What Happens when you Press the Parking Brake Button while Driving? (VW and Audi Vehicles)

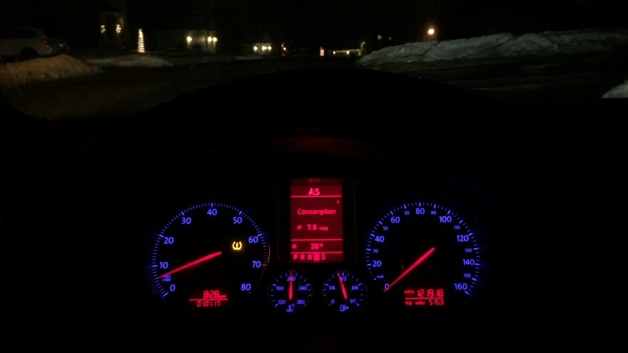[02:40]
just press the button but actually hold it down and I'll go the same speed that I did before which was 15 miles per hour and I'm just going to leave the car and drive it's a little bit icy outside and that's one of the reasons why I actually want to do this because I think with the electronic parking brake engaging while I'm driving or
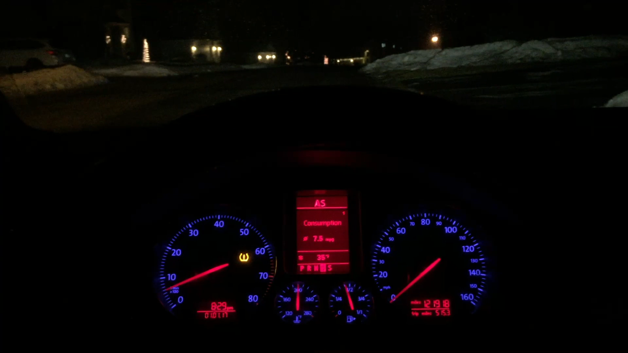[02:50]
the possibility of that happening will produce less strain on the car if the brakes actually do lock up a little bit because it is icy so let's speed up to 15 miles per hour
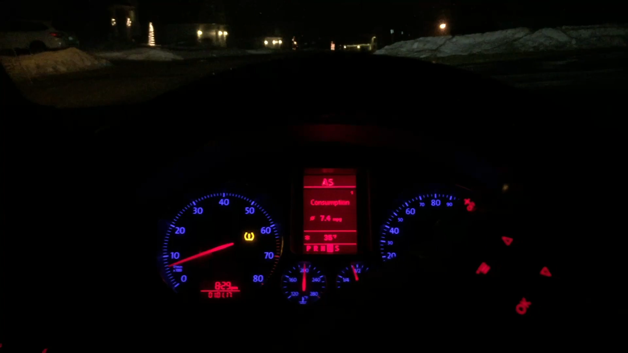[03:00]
and I will press and hold the electronic parking brake
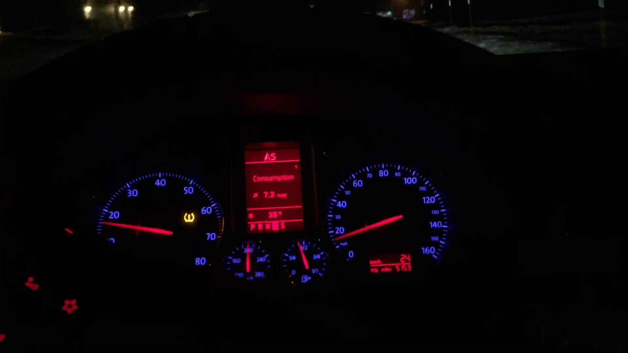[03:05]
all right 15 miles per hour I'm going to press and hold the electronic parking brake while I'm driving